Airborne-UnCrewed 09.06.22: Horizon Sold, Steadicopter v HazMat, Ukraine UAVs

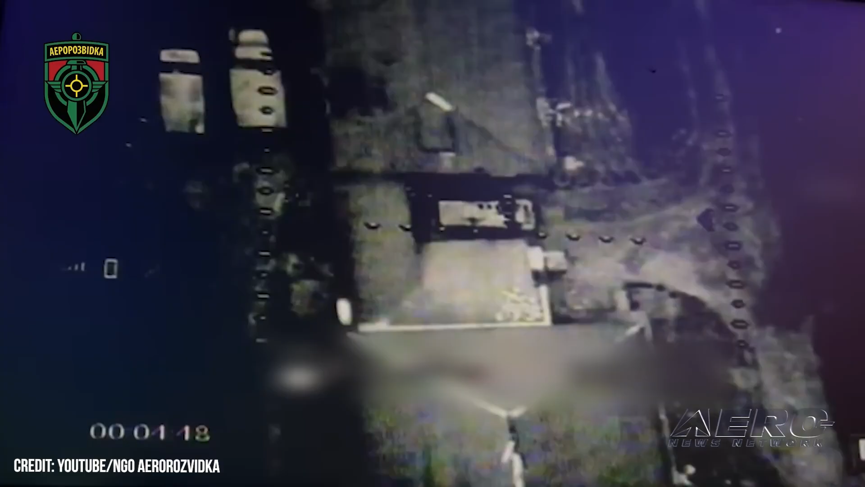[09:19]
primarily iterations of DJI and Anubi racing models,
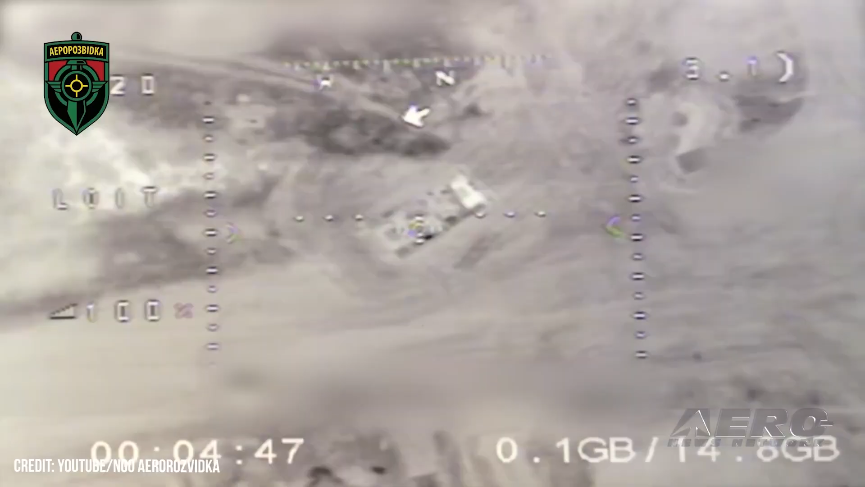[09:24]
deposit Russian-made 30-millimeter VOG-17M high-explosive grenades into trenches,
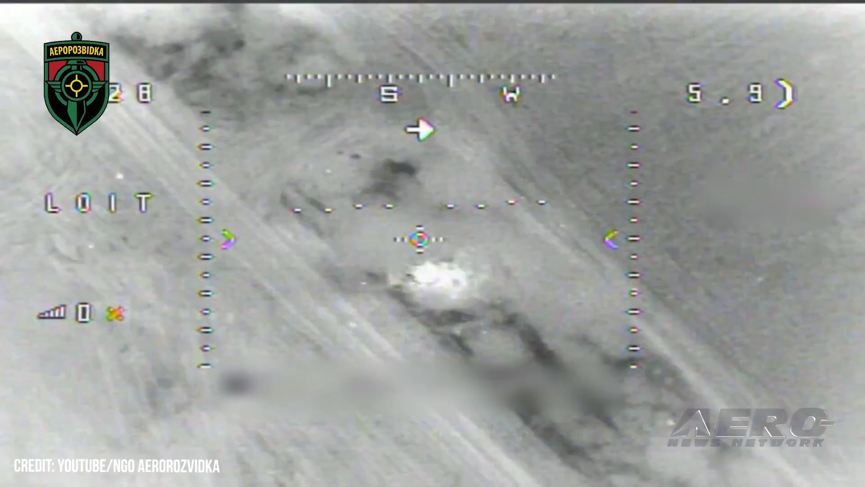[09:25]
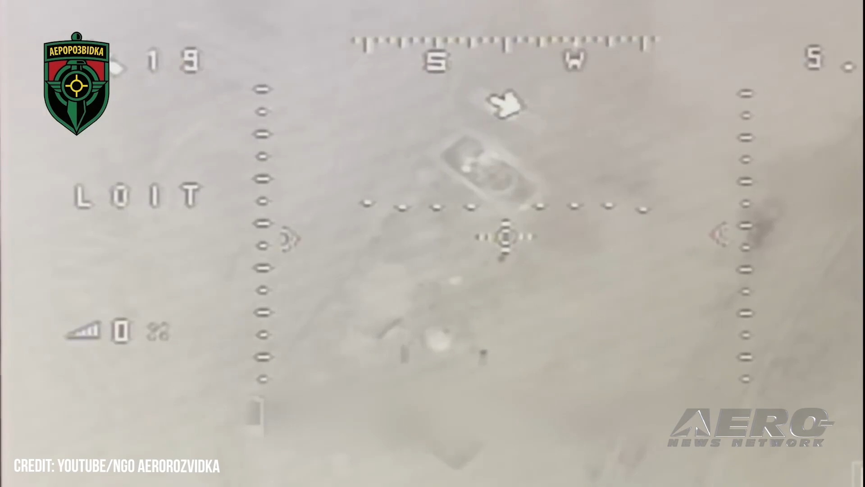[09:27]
foxholes, and even vehicles occupied by Russian military operatives.